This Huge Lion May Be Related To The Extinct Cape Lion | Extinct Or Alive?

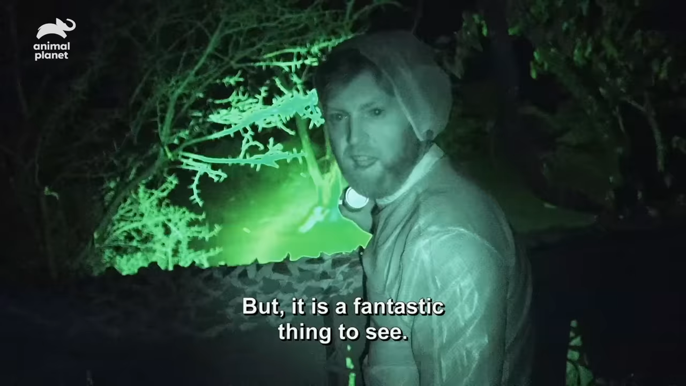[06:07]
Look at the size of her. Healthy, too.
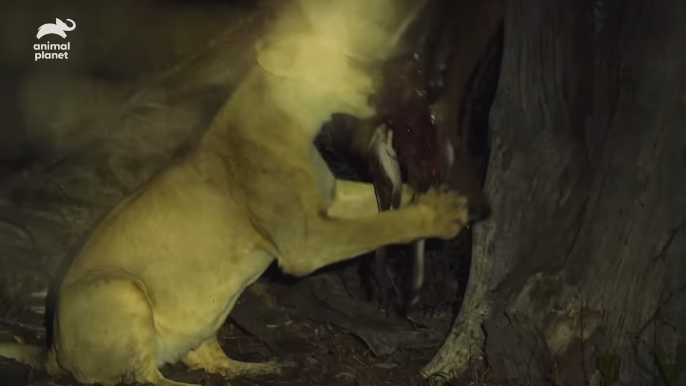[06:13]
Could easily be a mate for our big, black-maned male. Is there something? Can you see some eyes? There's another. They're coming. They're coming.
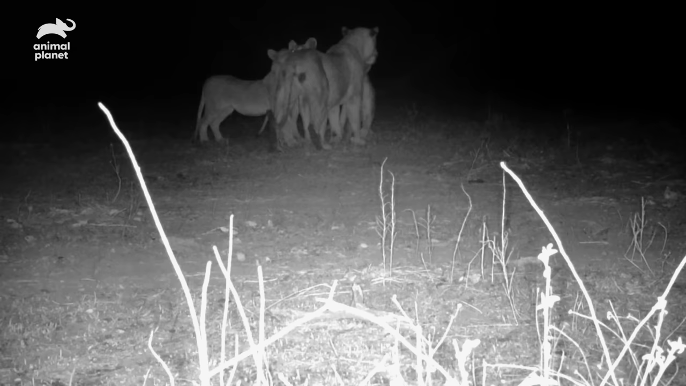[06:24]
The whole pride has moved in now.
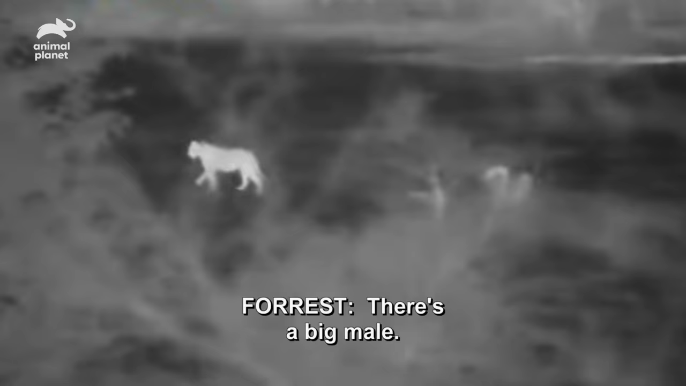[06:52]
There's a big male. There's a big male back there. Oh, here he comes.
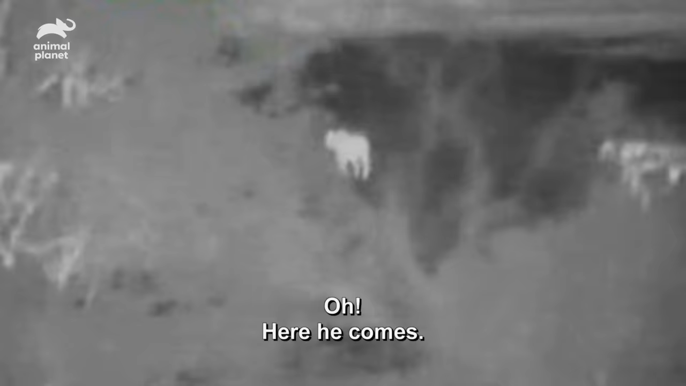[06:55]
Here he comes. Big boy. Big boy. Holy he has a black man.
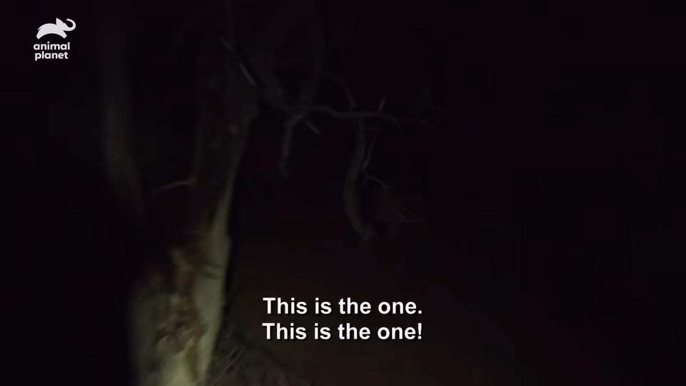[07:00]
This is the one. This is the one. I need a torch on this guy when he comes to the bait.
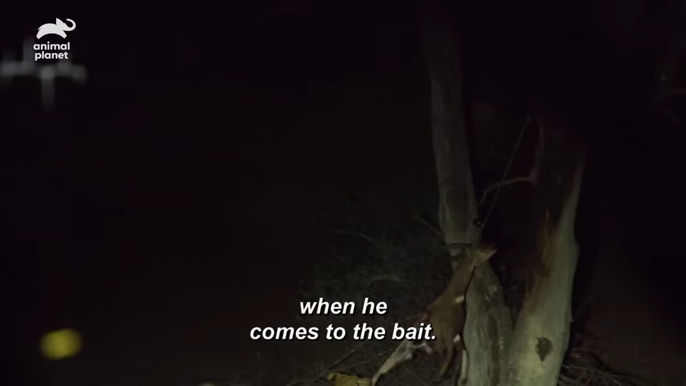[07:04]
There he is.
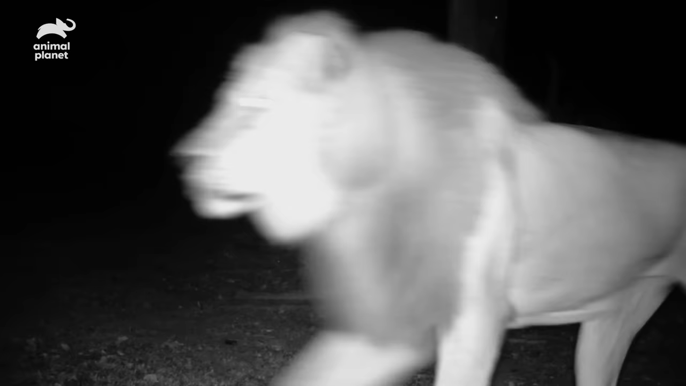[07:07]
The black mane lion John and James told me about. And he's huge. This is our chance to tranquilize him and get a DNA sample.